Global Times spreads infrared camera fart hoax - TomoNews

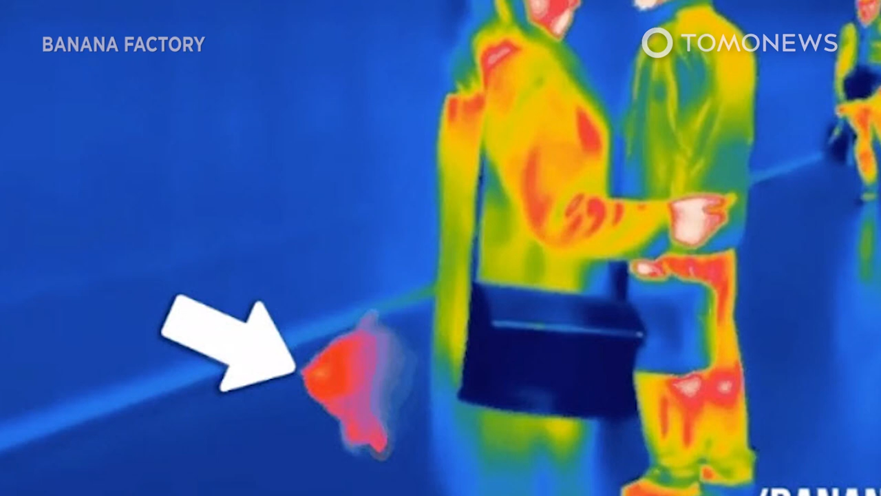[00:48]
the video is actually from 2016 with the noxious gas clouds digitally added.